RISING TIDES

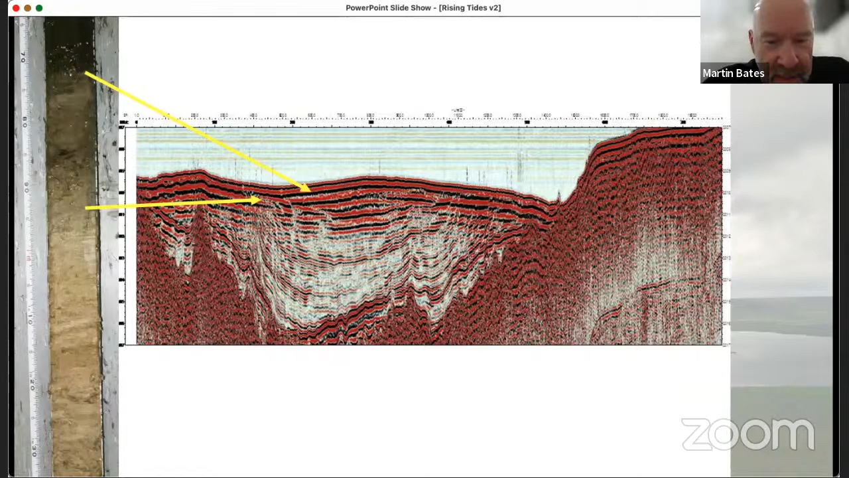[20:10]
So here you've got that section again, that seismic section, and down the left-hand side of the diagram here, you can see a core. You can see it's about 10 centimeters thick. That's
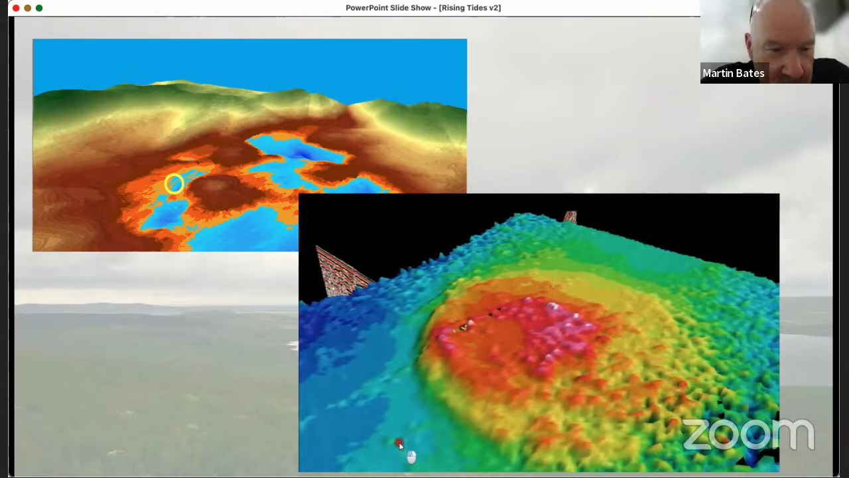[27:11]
It's about 30 meters across, and you can see in that bottom slide there, it's got a sort of sharp edge, at least on one side. That is about a meter and a half from top to bottom in reality. It's got some sort of internal structure. It looks very, very odd. Next slide, please. There it is on the seabed in the left.
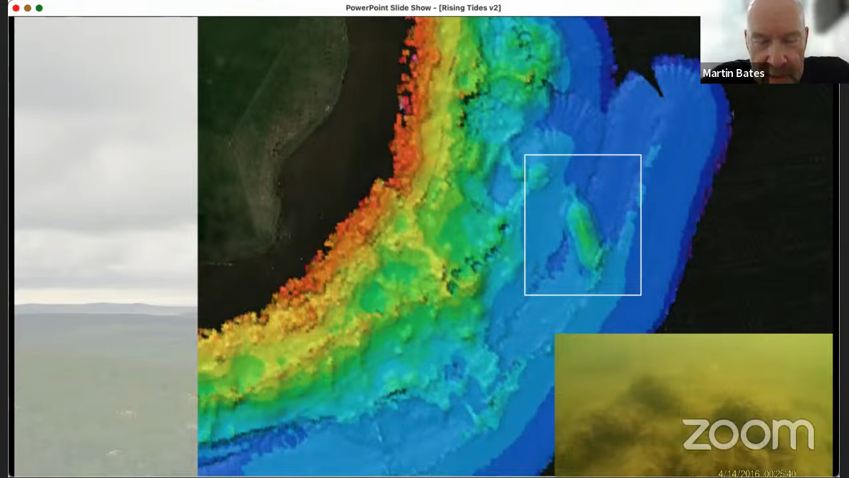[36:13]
The patterns that those rock layers make is not doesn't conform to this. So from that perspective, it doesn't look like a natural geological feature. Next slide, please. Here you can see it again. It's about 2 meters high. Don't know what it's made of, possibly boulders. Next slide, please.
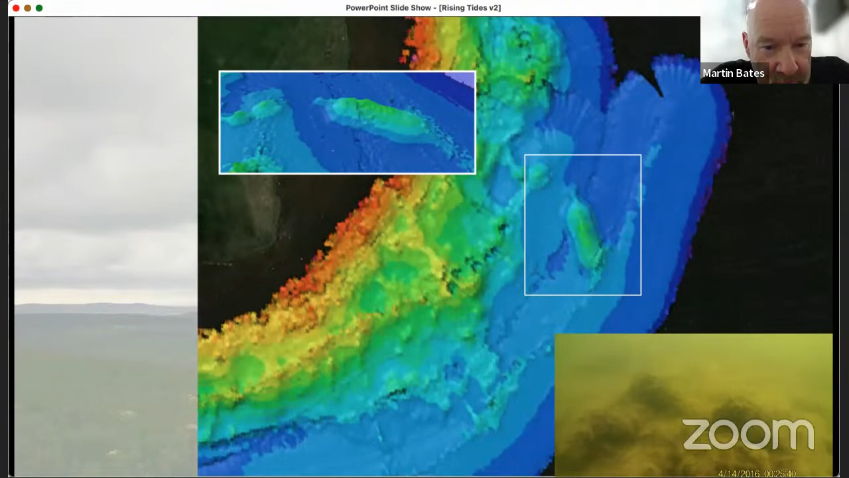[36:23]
And there you can see it in relation to the edge of the marsh. So that map is our early Neolithic map of the Lochs. So it would have been lying in what we're modelling as wetland marsh.
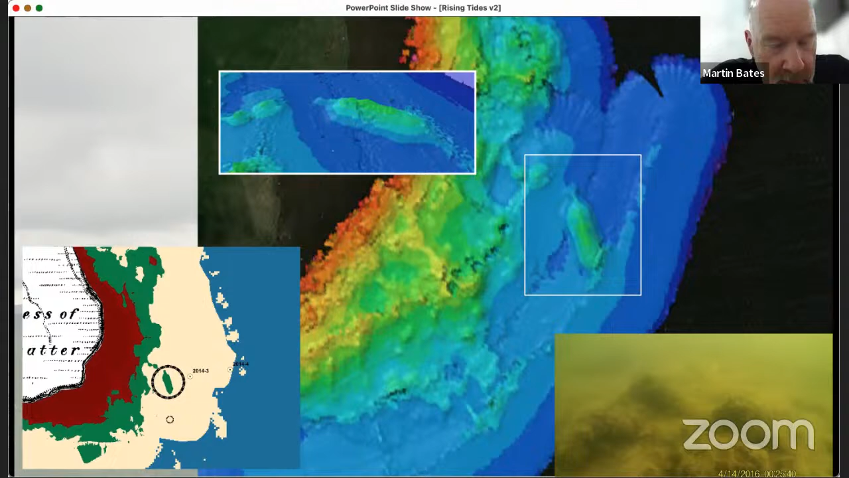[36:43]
Next slide, please.
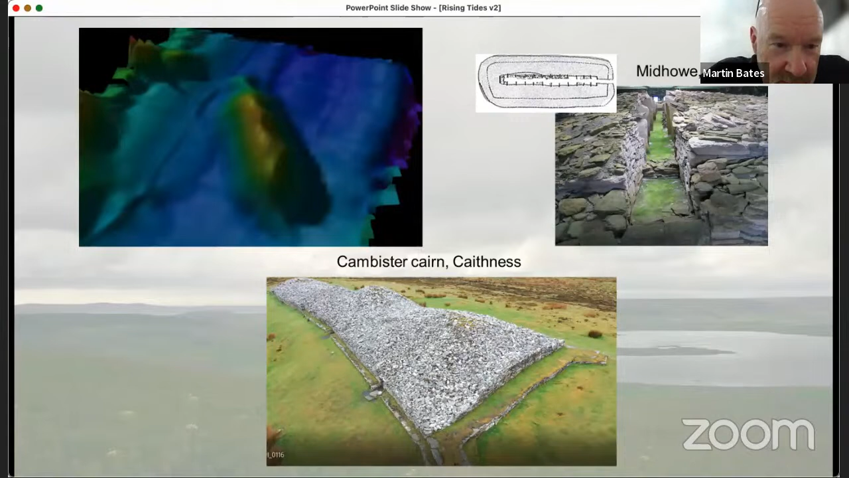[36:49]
Just to make comparisons there, it's of the sort of size of some of these features.
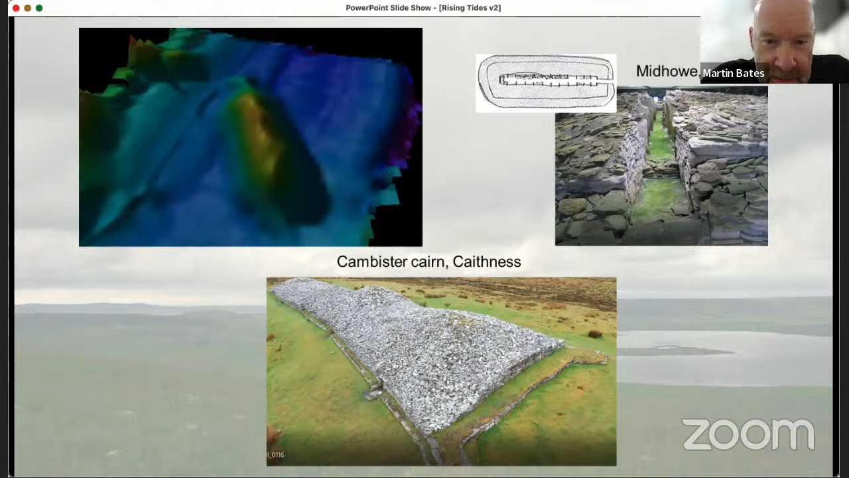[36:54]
I'm not saying it is one of these, but it's an interesting comparison. This could have been dryish land in the Neolithic. We need to further investigate this feature. And we have attempted to put divers on it, but it was rather covered in kelp when they went down on it. So not sure at the moment. Next slide, please.